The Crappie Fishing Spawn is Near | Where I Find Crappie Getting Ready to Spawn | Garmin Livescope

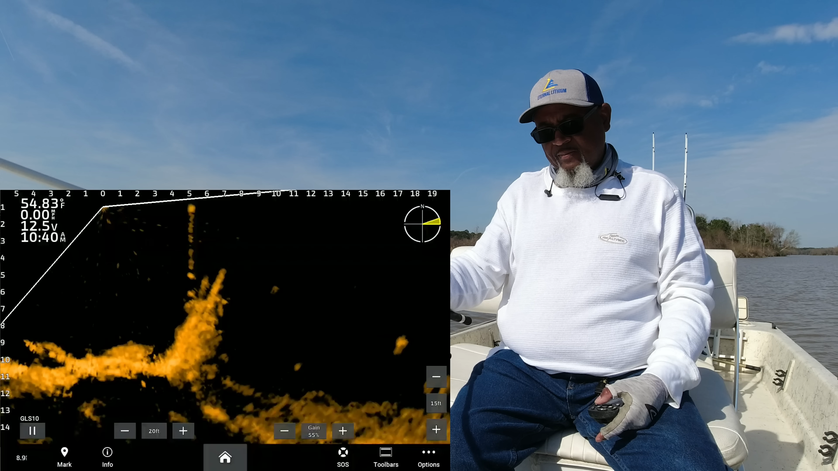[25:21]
Really get that fish bright. Oh, that choker there took it, y'all. I was thinking that there was one a big fish. I think it was a few small ones together. Went a little bit too fast. That wind's starting to really pick up now. See if we can't let the wind push us back and get on one of those fish right there.
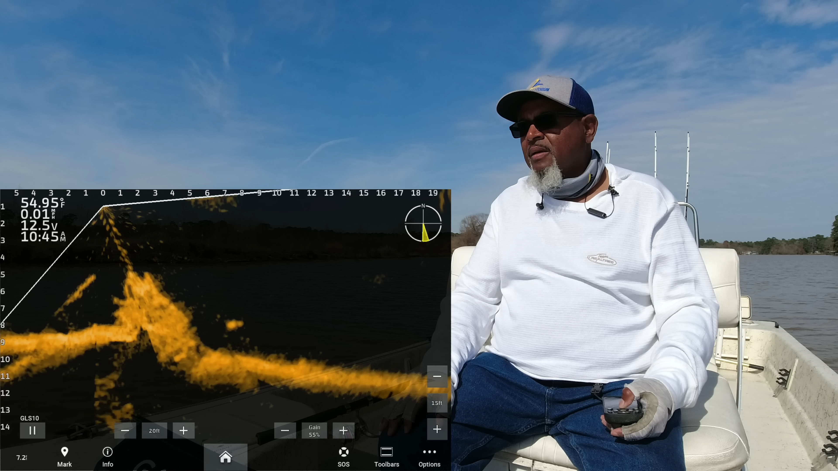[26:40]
Back up to it. A couple little fish that I'm seeing. Hopefully they don't dive in. Here lately it seems like when I back up, they're taking off.
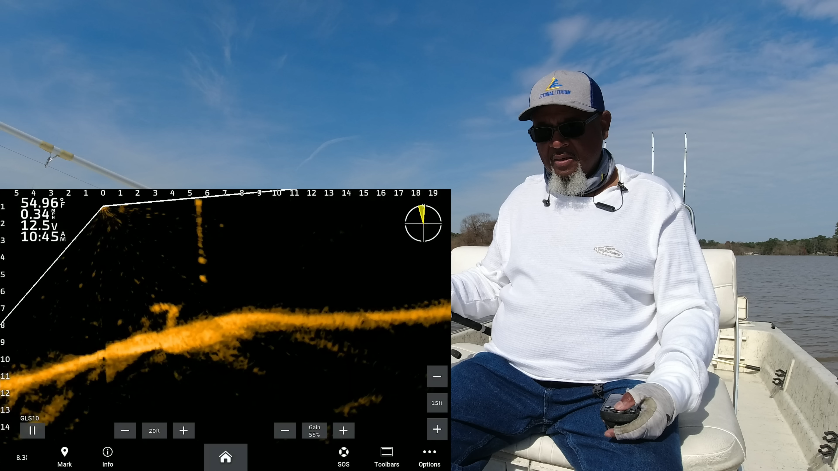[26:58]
That one held. Let me get us stopped. See if we can entice him.
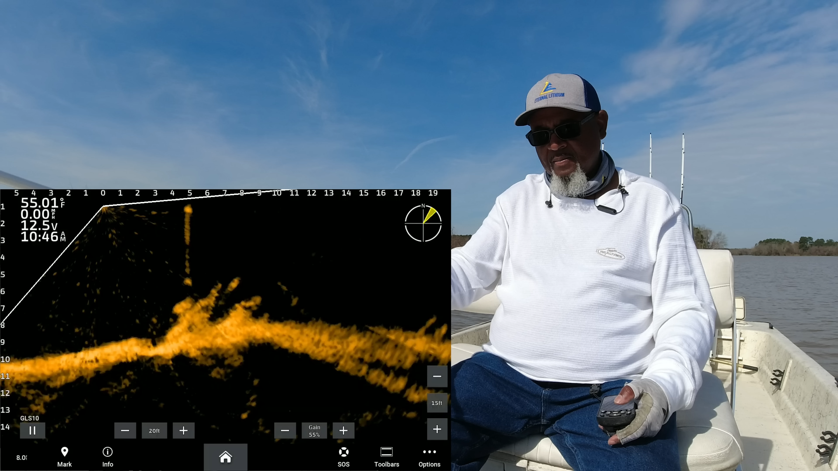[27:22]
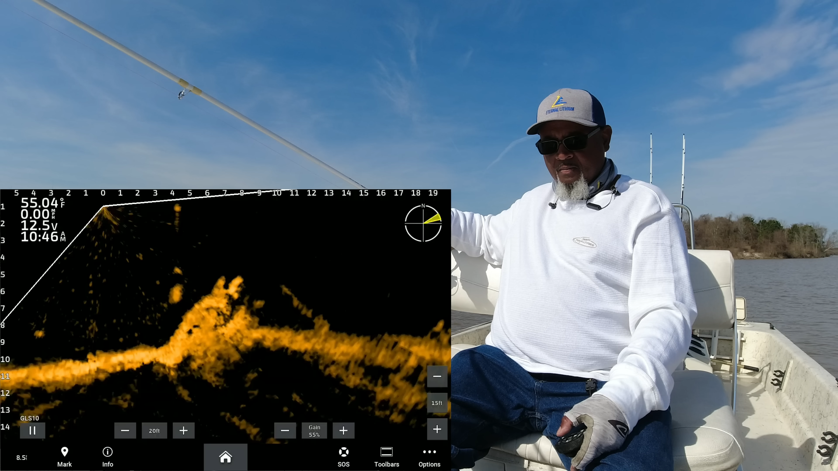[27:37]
On screen: water 55.04°F
There we go. Another good fish. Oh yeah. Oh, barely hooked. Barely hooked.
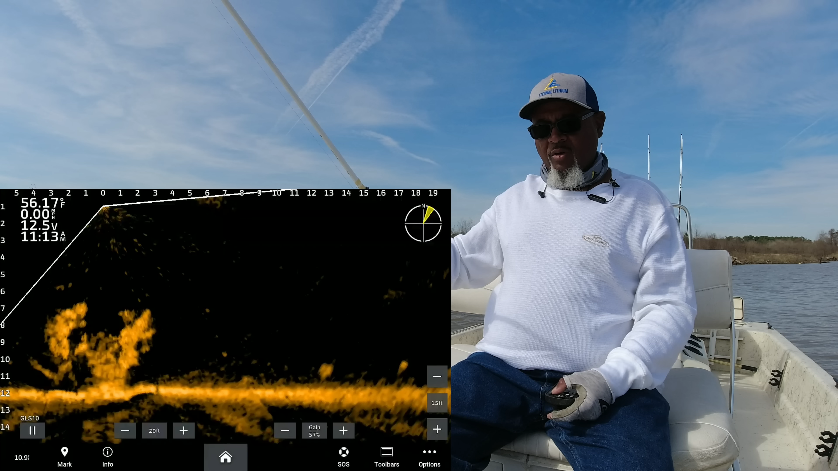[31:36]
We're gonna drop down there on a fish if we can spot him. Look like one right there at the top. I had to jump a dart out of there and hit it. Little bitty guy. Little bitty guy. But hey, thump in the pool is a thump in the pool.
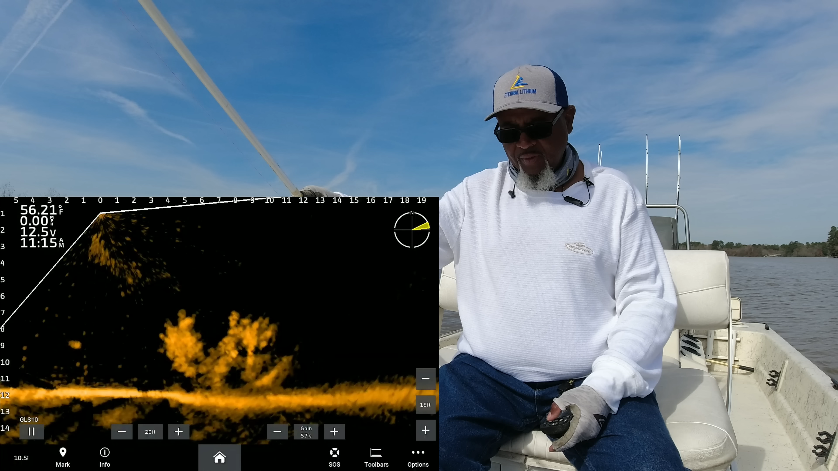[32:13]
On screen: water 56.21°F
Need a good one. Man, they're holding really tight to this structure.
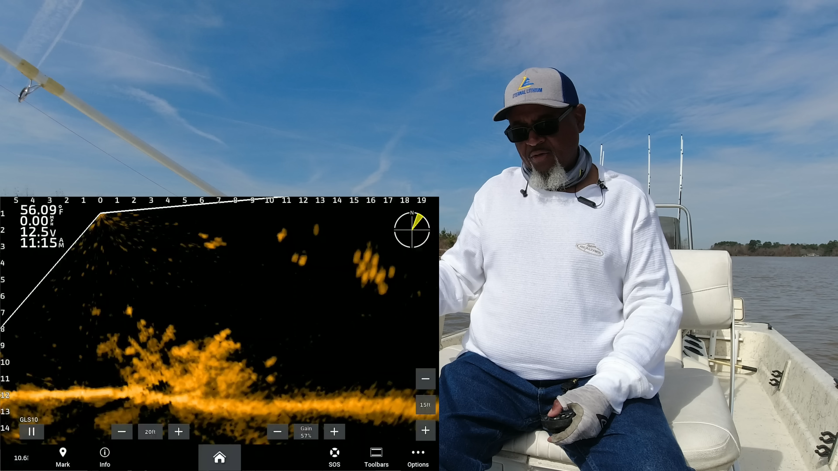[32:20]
Making it really difficult to pinpoint the good ones. Looking for is a little bit of movement.
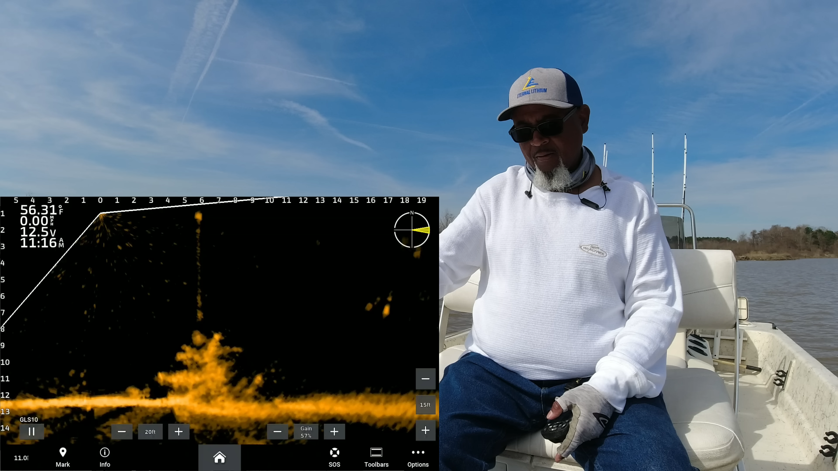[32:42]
Here we go. Oh, he missed it. He darted at it. There you go, baby. There you go. He came out and got it, y'all. Another fine 11 inch fish, nice box fish, nice filleter.
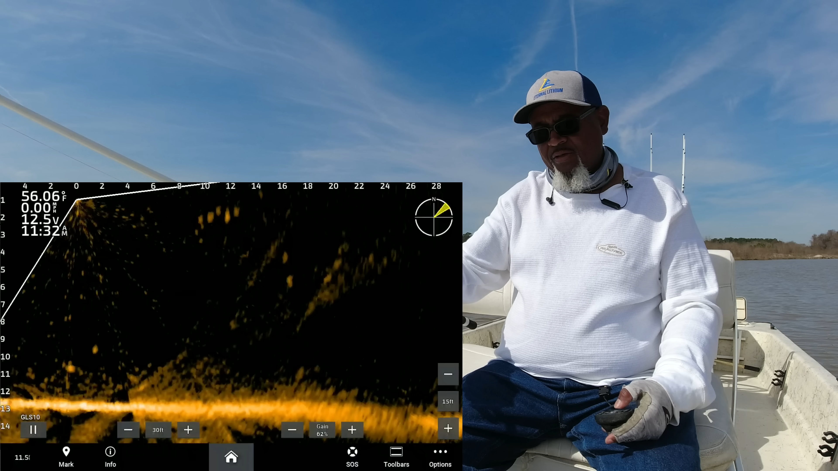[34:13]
So you can see that little fizz in there. But I'm not trying to, they took off. They took off. They're not liking that trolling motor. We're in a little windy condition. That's not bad wind, but it's enough to where I'm having to run my trolling motor higher than what I like to.
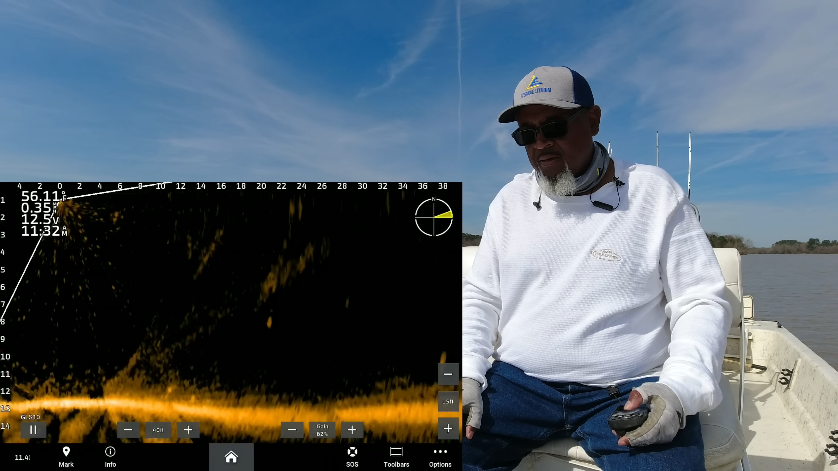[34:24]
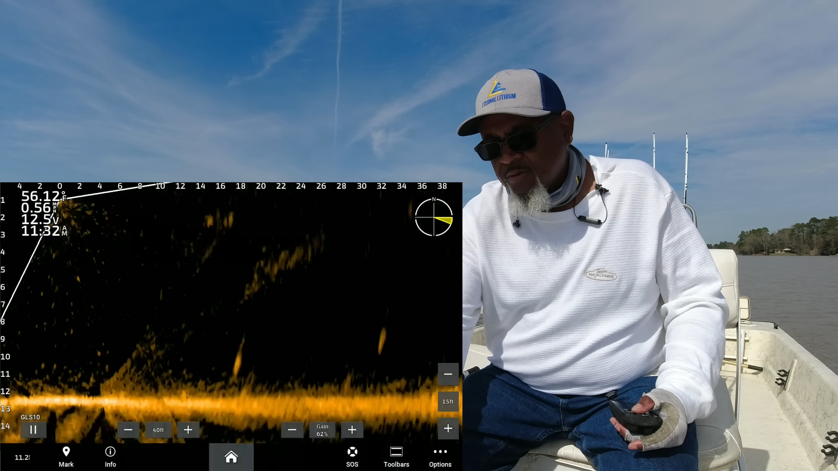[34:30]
Another good fish right there. Oh yeah, see that big old glowing dot right there? See if we can get that one in the boat. See if we can put our hands on that one. Slow my troll motor down just a tad bit. Oh yeah, that's a good fish. fish. Nice fish. Oh yeah.
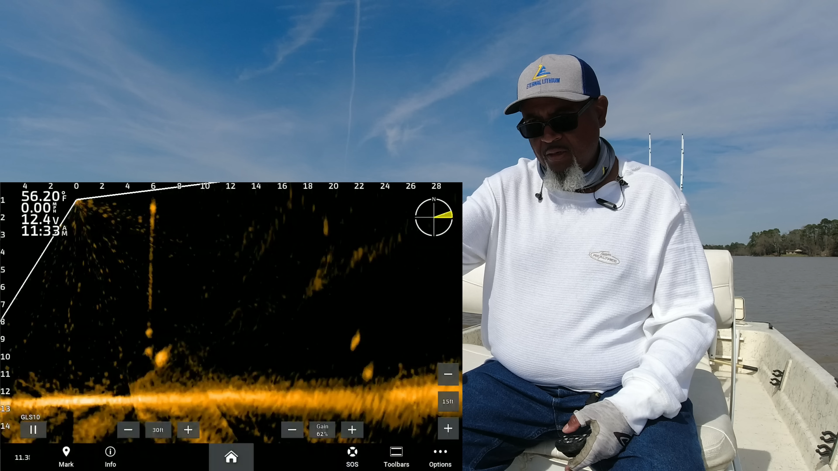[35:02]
Come on, girl, I know you want to eat. And she just turned and nailed it. Oh yeah. Another good fish, y'all.